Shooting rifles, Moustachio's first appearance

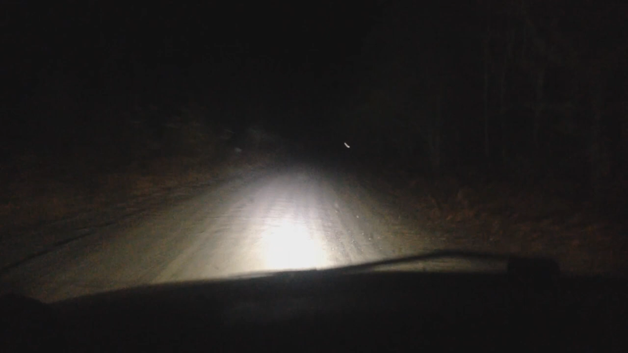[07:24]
Get gasoline put on his truck. Fucking roads all washboard. Gonna need fucking ball joints everywhere. Jesus Christ. This is what the fucking toe of shame look like. All right.